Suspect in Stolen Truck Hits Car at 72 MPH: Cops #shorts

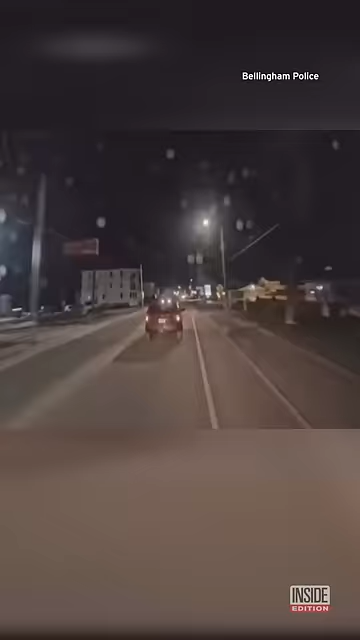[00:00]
An SUV was rear-ended and the other driver drove away, but it was all captured on dashcam video.
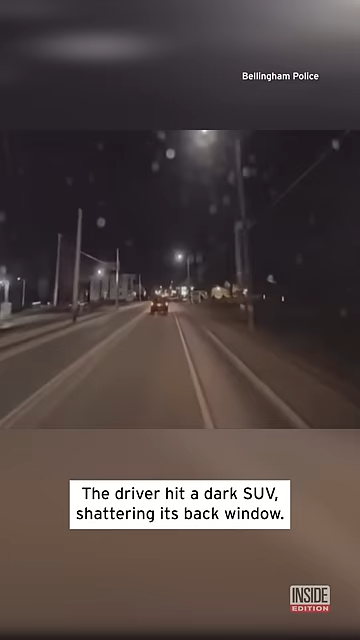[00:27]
The driver hit a dark SUV, shattering its back window. He was traveling around 72 miles per hour at the time of impact.